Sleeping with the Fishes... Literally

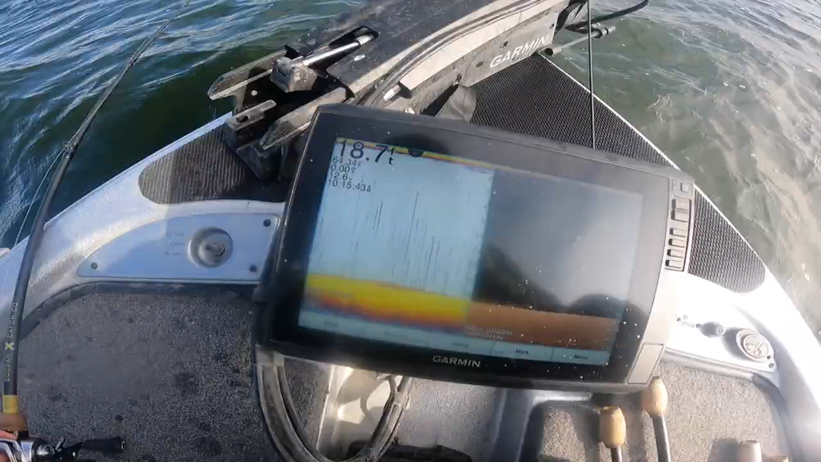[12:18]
But there's just a hard spot out here where I'm at, and there's some fish that are kind of moving through.
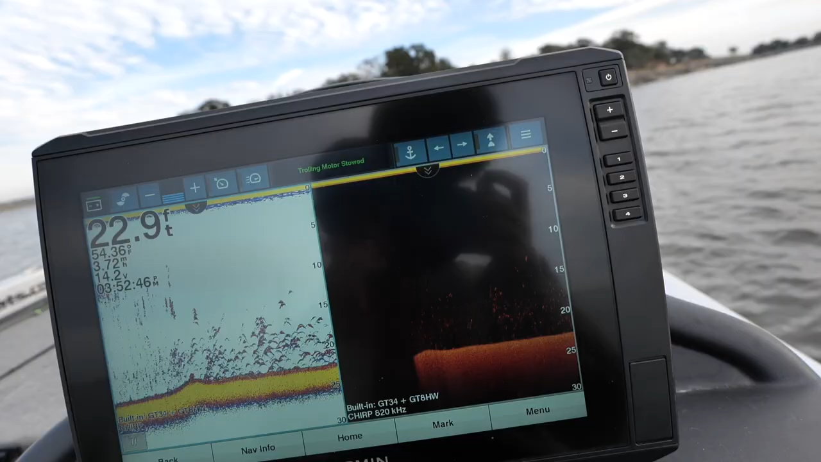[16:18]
On screen: depth 22.9 ft, water 54.36°F
Y'all, this is what I'm looking at all over the lake.
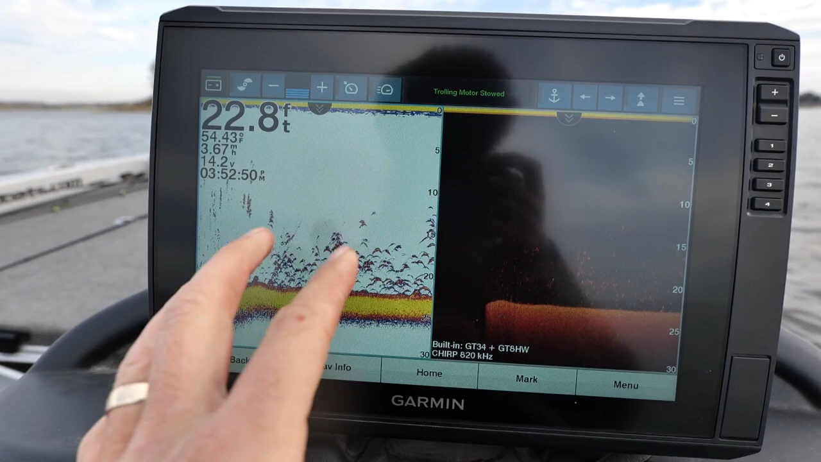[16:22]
On screen: depth 22.8 ft, water 54.43°F
Just, I guess, our gizzard shad and maybe some thread fins mixed in with maybe some small white bass or something.